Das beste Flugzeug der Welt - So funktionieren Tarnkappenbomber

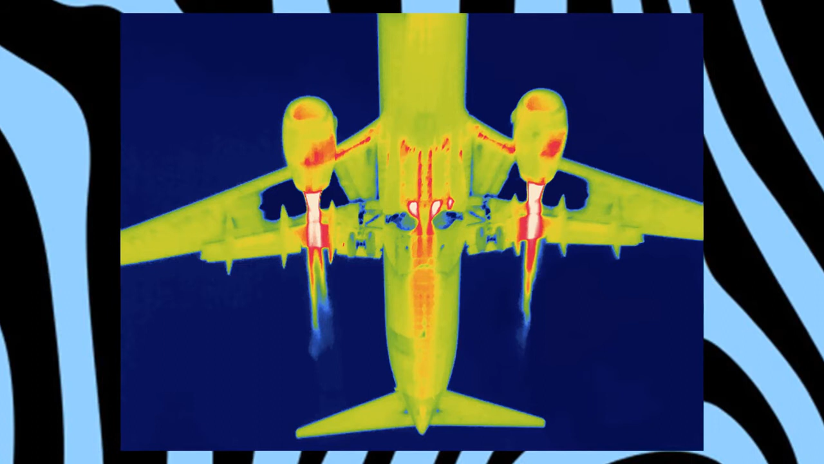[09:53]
Wärme ist als Infrarotstrahlung sichtbar und durch die weite Verbreitung von Infrarotsensoren sowie deren kontinuierliche Verbesserung wurden auch Methoden entwickelt, sich besser dagegen zu tarnen.